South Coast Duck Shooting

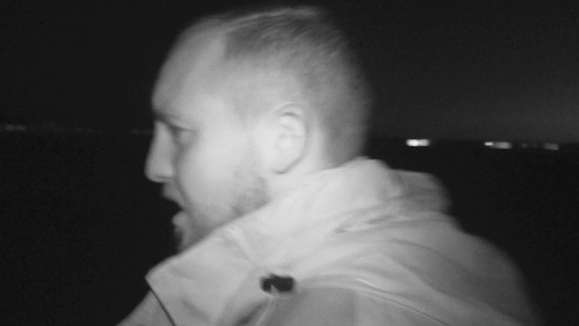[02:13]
We're going to set hide up quick, put some decoys out there, we've got some Canada decoys behind us in the hope that if we get anything coming from over there or over there or from behind us they'll see the deeks because they'll be big enough. We might get some Canada shooting from behind and obviously the ducks shooting in front of us. Hopefully best of both as well. So we try and do as much of this type of thing if we're going to make the effort to come all the way out here in the boat. Excellent.
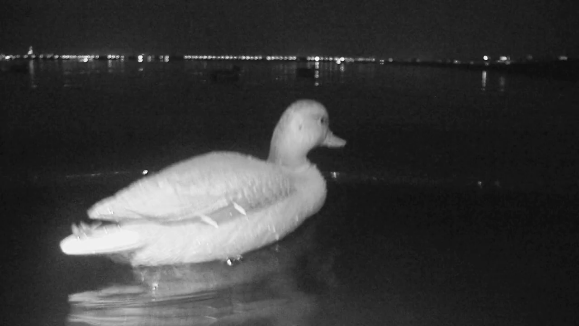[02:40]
Nick and Matt think there's a chance of some duck like Gadwall or
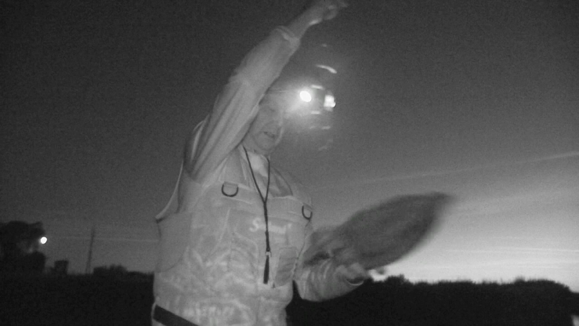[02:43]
Wigeon before dawn with some Canada geese lifting once they have the sun on their backs.